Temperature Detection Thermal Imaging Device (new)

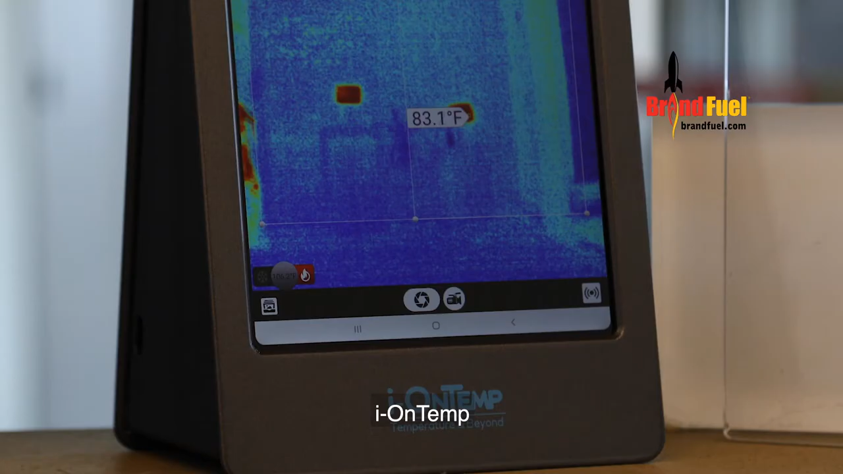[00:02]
On screen: spot 83.1°F
IONTEMP, the world's most advanced thermal temperature scanner.
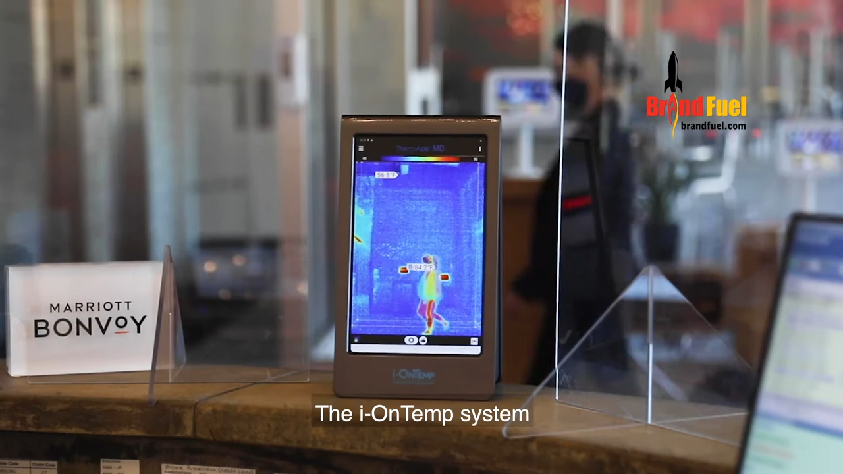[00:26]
The IONTEMP system allows us to passively scan guest temperatures discreetly and quickly, avoiding long lines.